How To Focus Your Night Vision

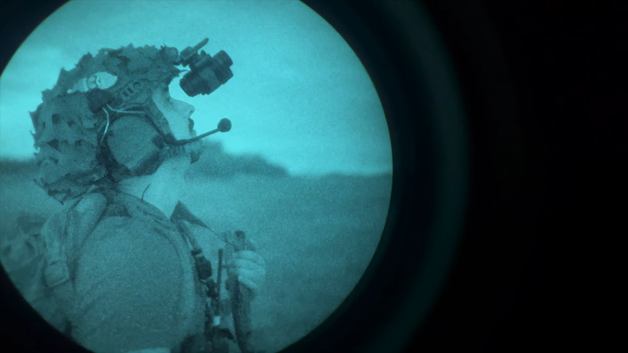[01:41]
star viewing, for example, you're going to want to focus these to infinity.
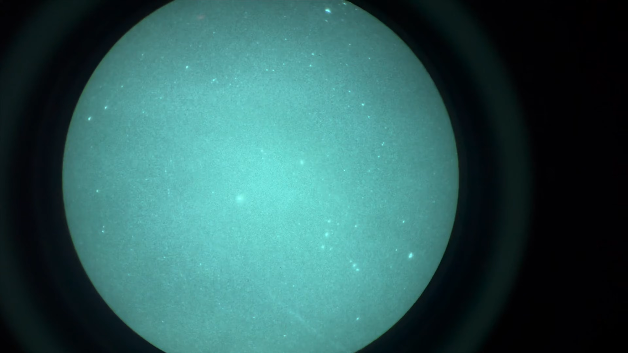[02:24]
So that is how you are going to make sure that your goggles are in focus.
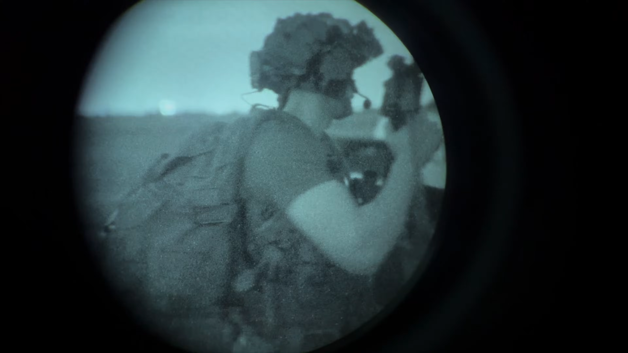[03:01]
Obviously this is for PVS-14 style optics and some devices may not have this diopter adjustment.